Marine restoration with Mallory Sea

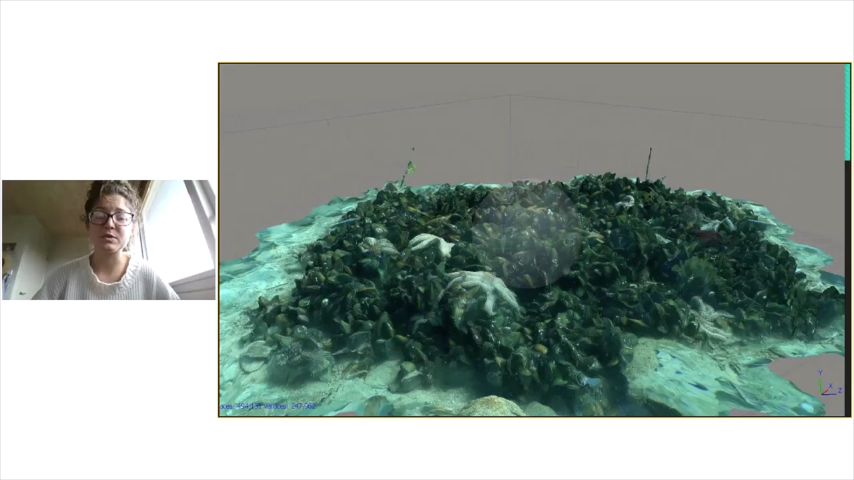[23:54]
those are the 11 arms i think we actually have one of those in the touch tank at the aquarium right now yeah but um
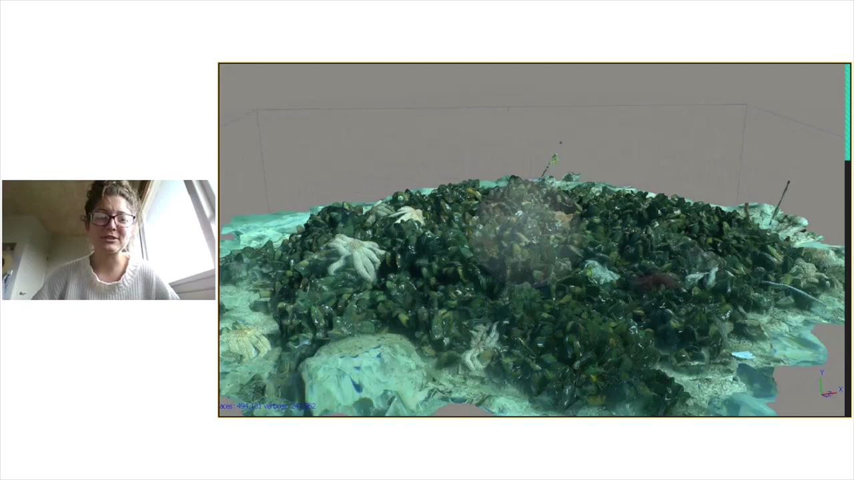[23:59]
they're actually a big issue for the restoration down there right now because as soon as they put down muscles um these sea stars are coming in and trying to eat them so um that's kind of been an issue that they've had more so than i've had so
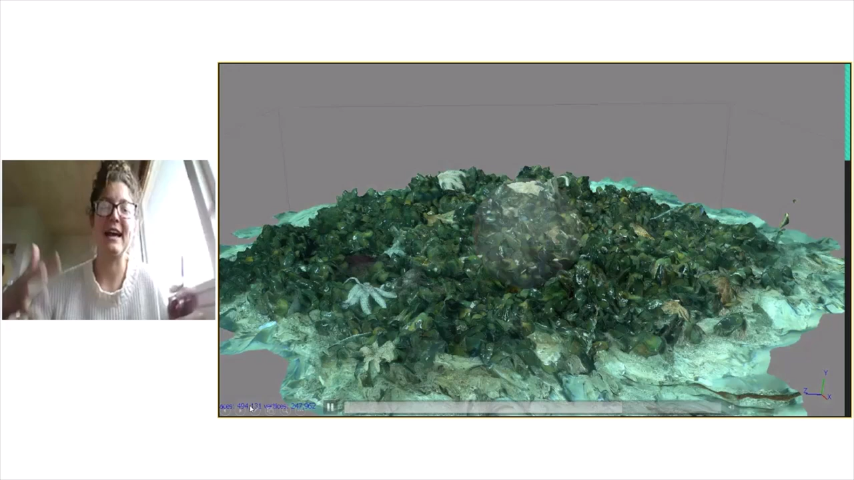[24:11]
each place kind of has its own you know issues which is really interesting um but her plan is to